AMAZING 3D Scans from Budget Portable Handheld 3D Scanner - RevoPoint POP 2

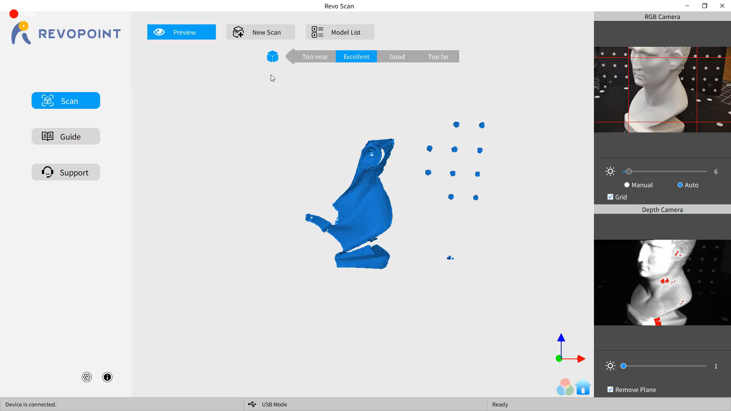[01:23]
This is the Rebel Point software on my computer, and as you can see, it has multiple preview windows.
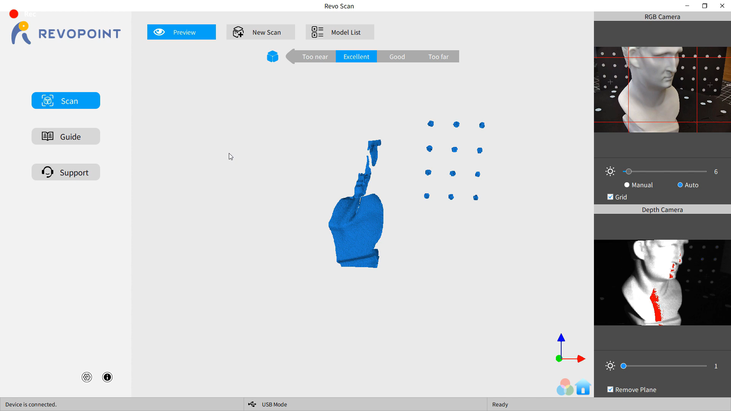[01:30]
This way, you can see if your object is too close, in-frame, or overexposed, and fix it and move stuff around.
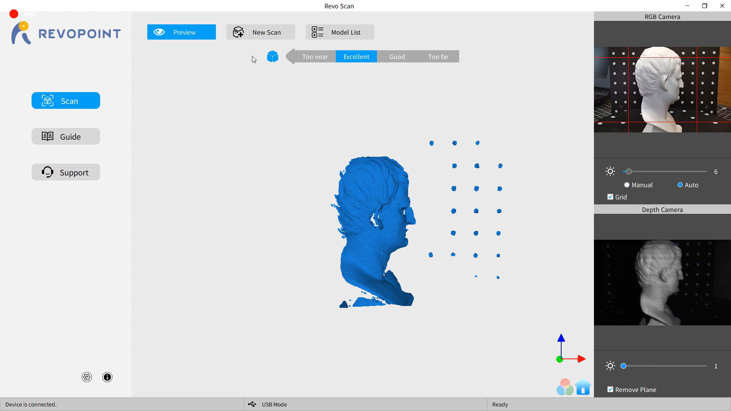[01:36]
So, with everything to my liking, I'm going to start a new print. And as you can see, you have lots of options to choose from for different scanning modes.
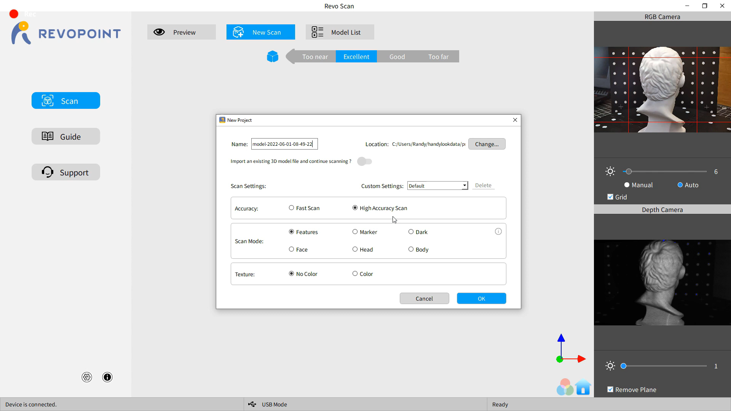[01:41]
But for this scan, it's going to be pretty easy. It's going to be the high accuracy with features as a scanning mode and no color.
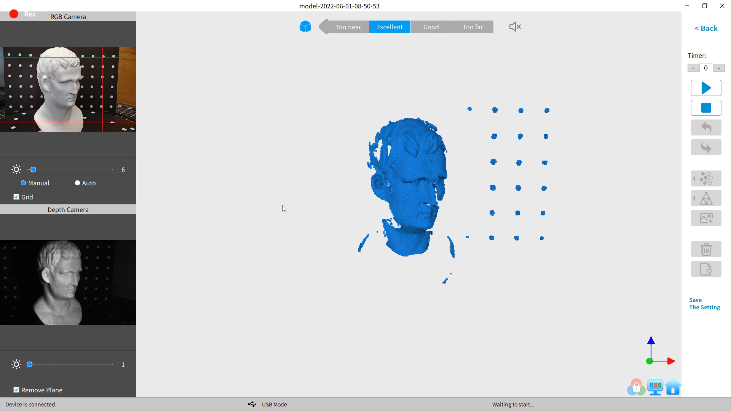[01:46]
And with all that said, all you need to do is push play, and it'll start scanning.
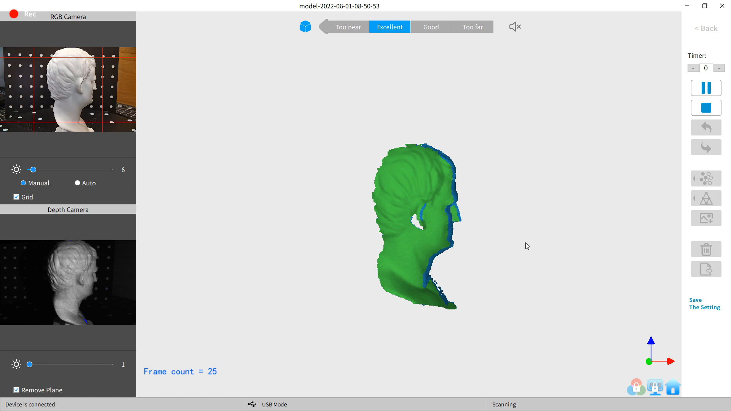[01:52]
As you can see, there's some green and blue on the screen, and all the green spots are the newly scanned areas, and all the blue is already scanned. And all you need to really do is let this do one rotation, and you should have a full scan for that position.
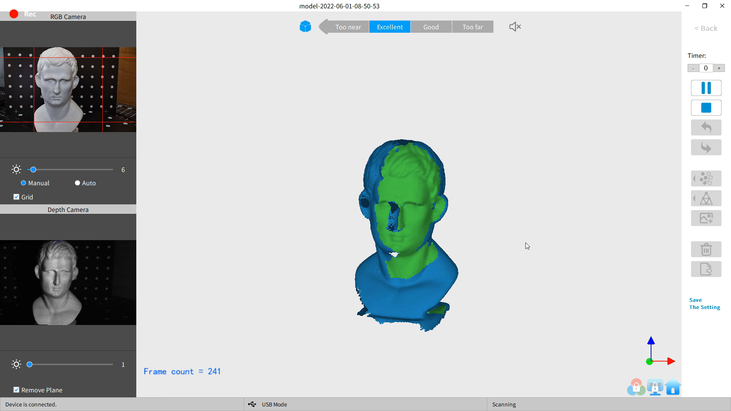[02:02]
And then just push stop and complete, and it should fuse all your cloud points together before moving on to the next step.
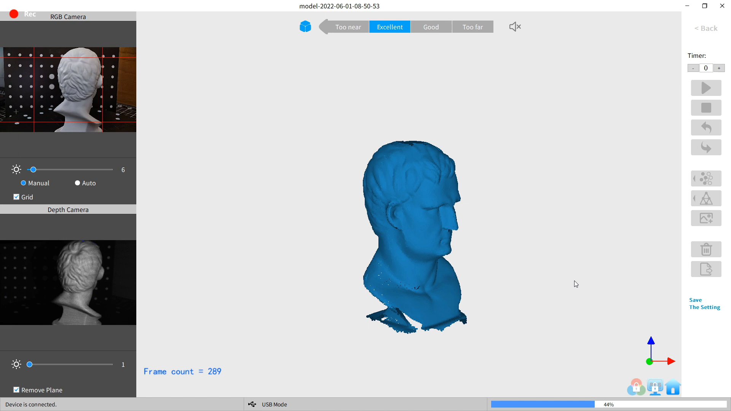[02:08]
And here we go. This is our first scan, and it looks pretty good. I move the position, and it's going to scan a little bit more of the base.
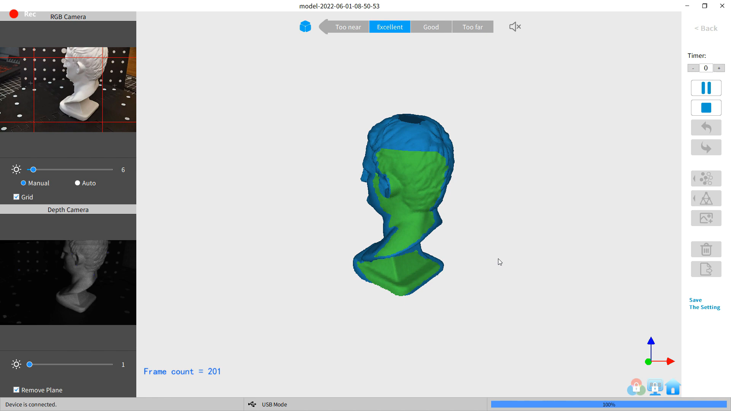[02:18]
And you're just going to have to rinse and repeat this until you have a full model. So I can get the top and bottom of this filled in.
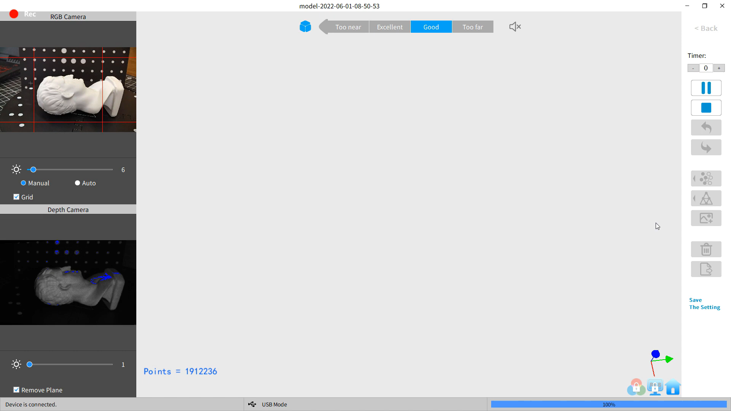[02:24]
I'm going to lay this on its side. It doesn't really matter what orientation you have it at.
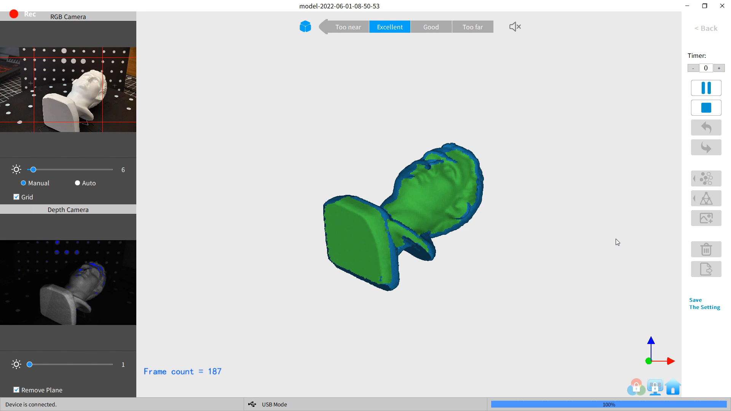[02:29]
As long as it has some previous data so it can line itself up, it'll find where everything needs to go.
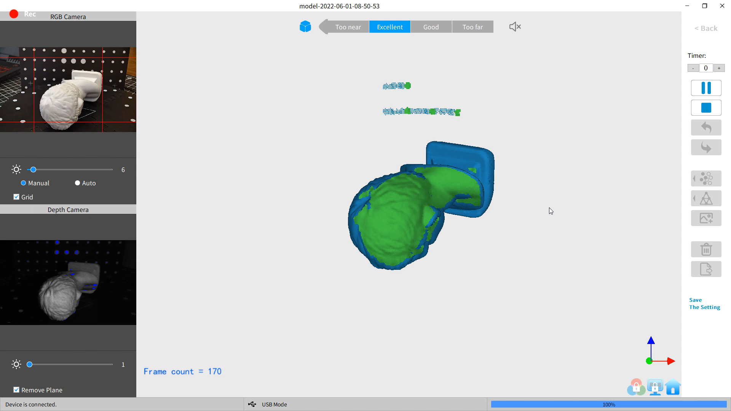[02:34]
And sometimes it'll pick up stuff on the background or even the base plate, and usually it will kind of sort itself out and not be in the final point cloud.
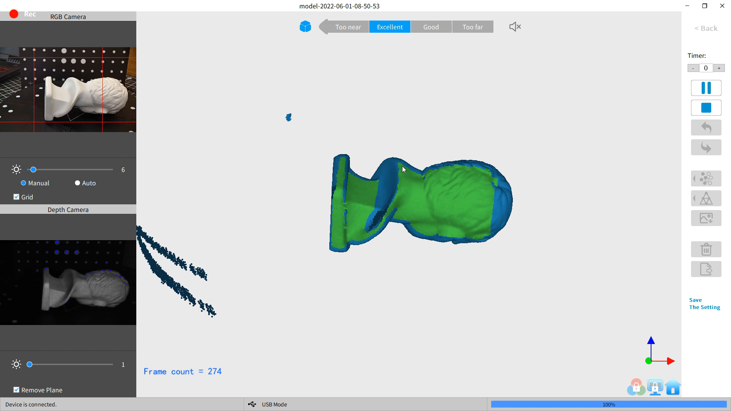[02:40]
But if it doesn't, it can be removed later on as well. So after about four scans, this is what I have. These are all individual points right now, so I need to convert it into a mesh.
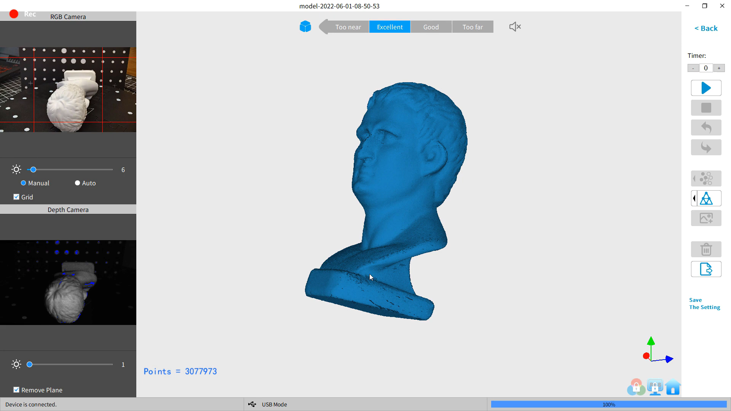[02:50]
And there's some holes in here that you can see that will be fixed when it turns to a mesh. And to do that, I'm just going to go over here to the mesh settings and set them up to the highest quality, and make sure to fill holes, and then just click the start button on it, basically.
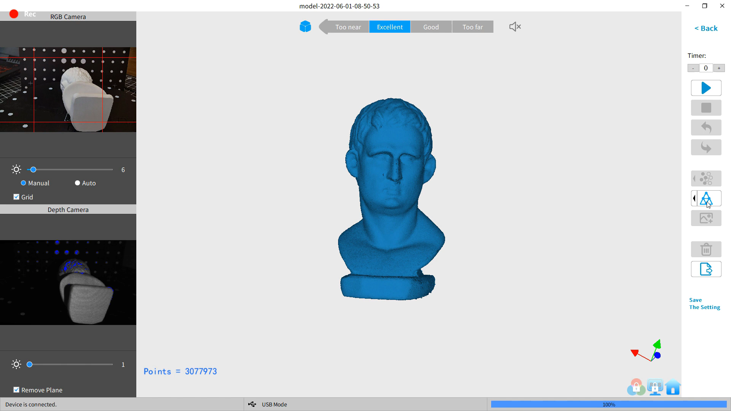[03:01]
And after a few minutes, I have my finished 3D scanned model. And as you can see, it came out really nice, and there's no holes or anything like that in it anywhere,
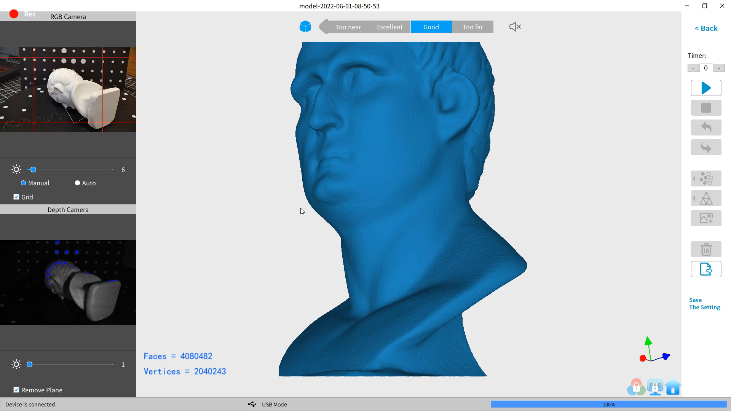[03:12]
or odd blobs or anything like that going on.
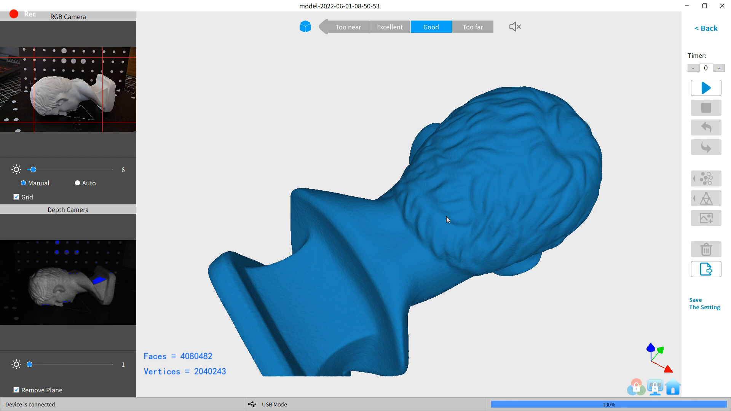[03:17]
And now it can be exported as an STL, an OBJ file, or one other, I believe. I'm going to export it as STL and then 3D print it.